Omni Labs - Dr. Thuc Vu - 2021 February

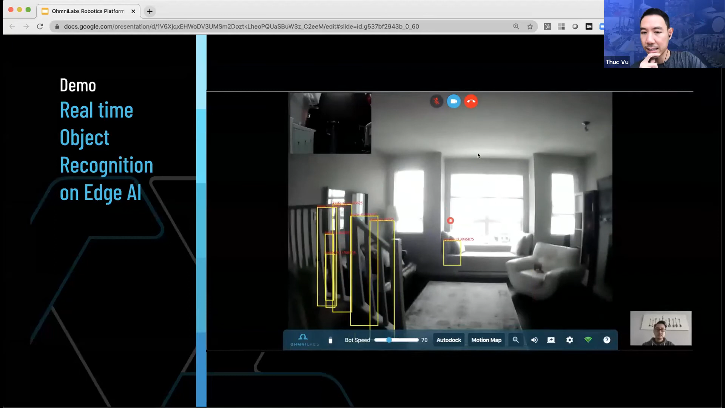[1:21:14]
So the robot is driving around and would pre-train some of the object classes, and then we'll just push down to the robot to do inference on the edge.
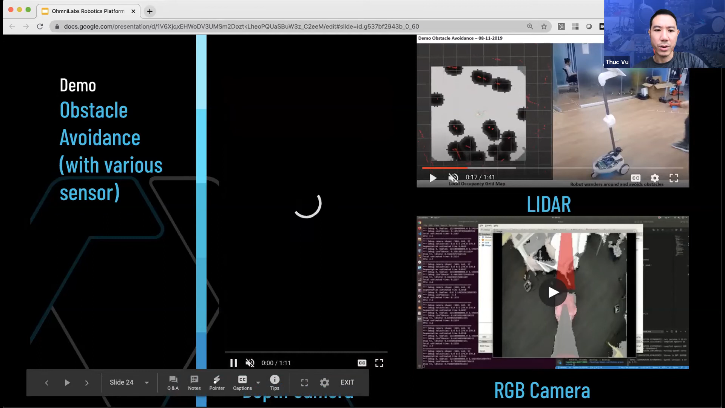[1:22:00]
With a depth sensing camera. Yep, the sensor camera is attached in the middle part there.
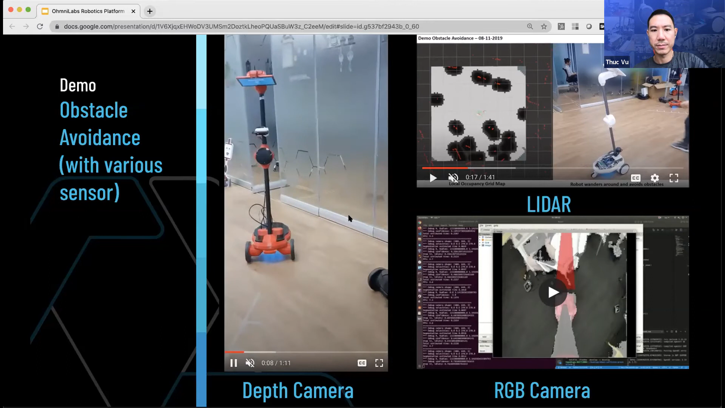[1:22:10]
Or RGB camera. So this is quite exciting. We want to explore further to see whether we can really push for vision to detect the obstacle and then allowing the robot to plan around the obstacle.